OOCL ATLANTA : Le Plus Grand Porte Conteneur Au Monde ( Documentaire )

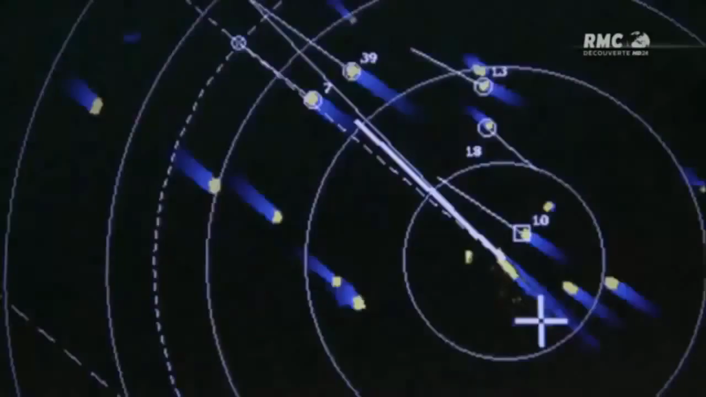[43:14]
Quand un vaisseau se manifeste sur le radar de l'Atlanta, il s'identifie par un nombre.
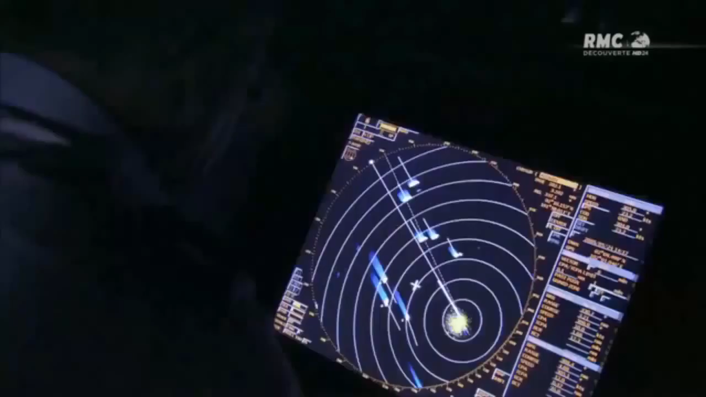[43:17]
Et son cap ainsi que sa vitesse peuvent être suivis par l'équipage sur le pont.